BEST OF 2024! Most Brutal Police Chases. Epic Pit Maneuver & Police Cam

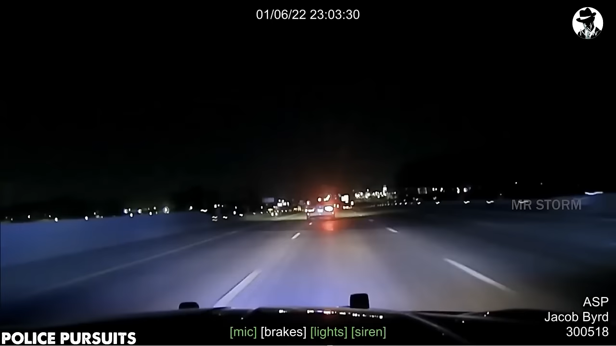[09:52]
The vehicle constantly uses turn signals and fled at a speed of over 120 miles per hour. This raised suspicions about the driver's behavior among the police. continuously switching on both turn signals and fleeing. The police monitored from behind and reported the incident to the police headquarters.